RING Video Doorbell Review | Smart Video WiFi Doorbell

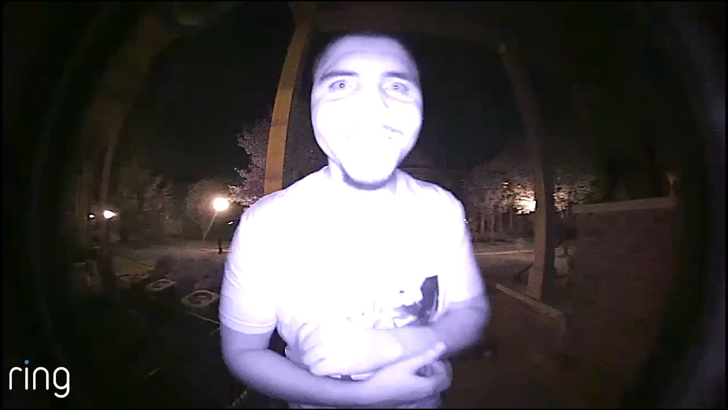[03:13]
You can see the person in pretty much full quality even in the middle of the night with my porch light off. And I didn't expect it to look as nearly good as it did, and that's truly remarkable.